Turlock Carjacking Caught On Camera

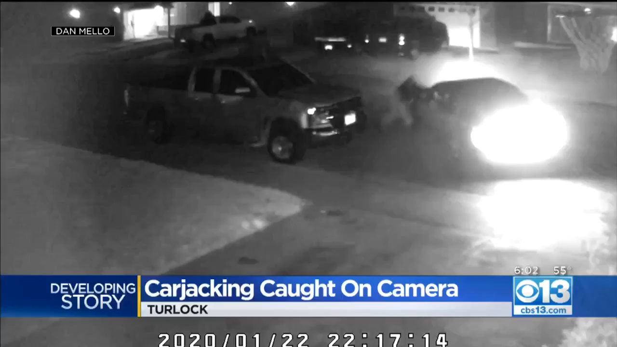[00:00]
This dramatic video out of Turlock as a man gets carjacked as he tries and tries to stop the thief from getting away. The suspect at this just 15 years old.